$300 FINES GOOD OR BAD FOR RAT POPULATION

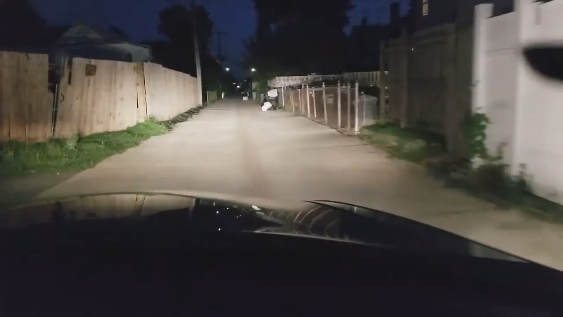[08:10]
and they still continue to just throw the trash all over the ground which it's still a buffet for the rats so right now i'm thinking it's about 50 50 right now but it's going down from there see another trash can right up here doesn't have lids on it these cans don't have lids on them
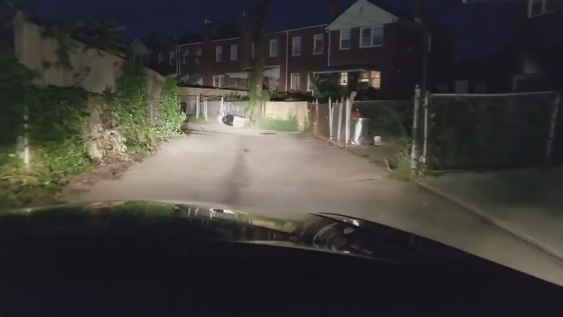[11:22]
two neighbors have cans that are good but the one was split down the side uh so there's three four five five houses that have proper cans six houses that have proper cans but then this guy they weren't they weren't put they weren't
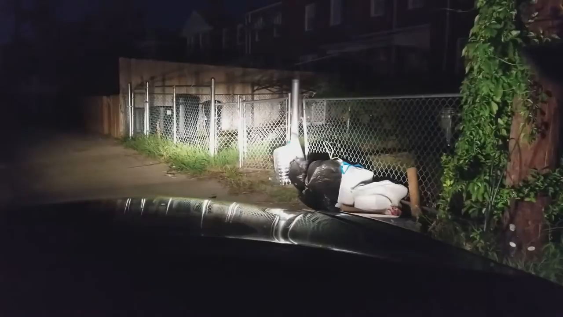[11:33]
put that those cans weren't put out yet but this person has put their trash out already and it's all over the ground and that's on the mcshane way side then the neighbor right here to the left um um has all the cans has three cans but still has overflow so i i would suggest just getting that other can before you get a 300
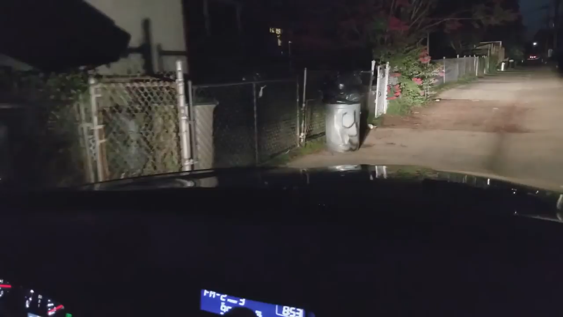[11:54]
fine you just don't want to have to put out that money it's cheaper to buy the can and eliminate the rats so okay now we have a neighbor out um let's uh get up there while we can see if uh this person would mind mind talking to us it's okay i'm going to sit in the car how you do it yeah so i'm wondering how you're doing with the rats here okay well i see you got new cans um yeah i got new cans i'm doing video right now about about the rat problem and everything i see i got pretty new kids i i see